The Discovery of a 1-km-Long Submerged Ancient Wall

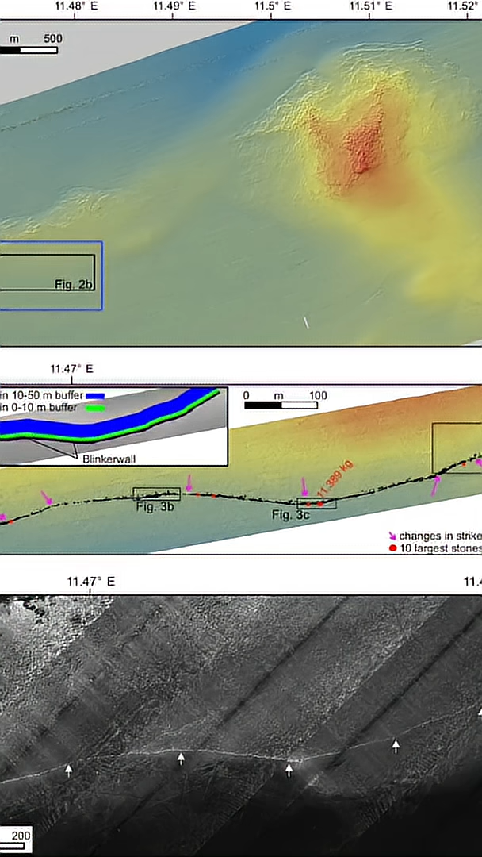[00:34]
in the Bay of Mecklenburg and is made up of 1,673 granite stones.
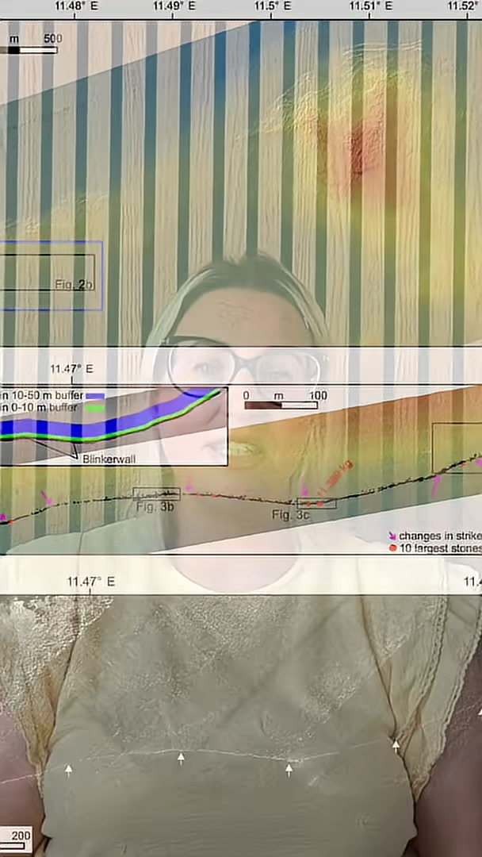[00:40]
Analyses carried out on it have concluded that it's an artificial construction, but one that no modern-day underwater anthropogenic processes such as fishing could have caused.